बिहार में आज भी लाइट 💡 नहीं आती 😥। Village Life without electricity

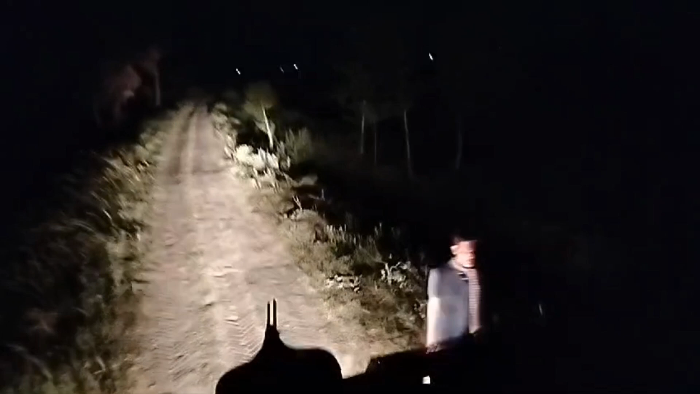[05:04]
देख सकते हो कितना ज्यादा अंधेरा हो चुका है पूरा दूर
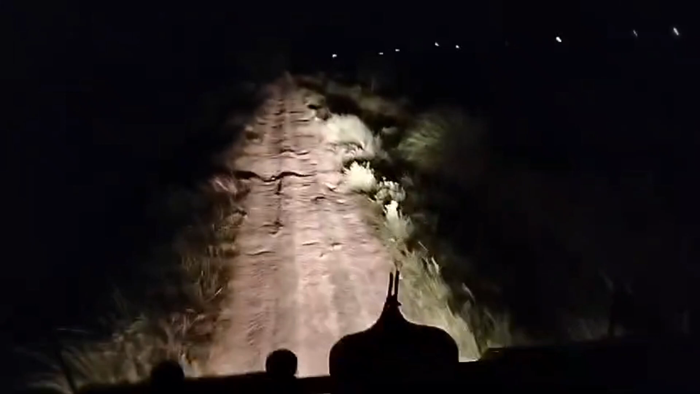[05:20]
भाई ऐसे ऐसे गारी कर रहे है इधर उधर कर रहे क्योंकि दोनाट साइड में हो उच्छाला है ना इंट का रोड है इसे फिर दोला पाती कर रही है गारी अब होने के नहीं कारण बहुत दिक्कत कसमना करना परता है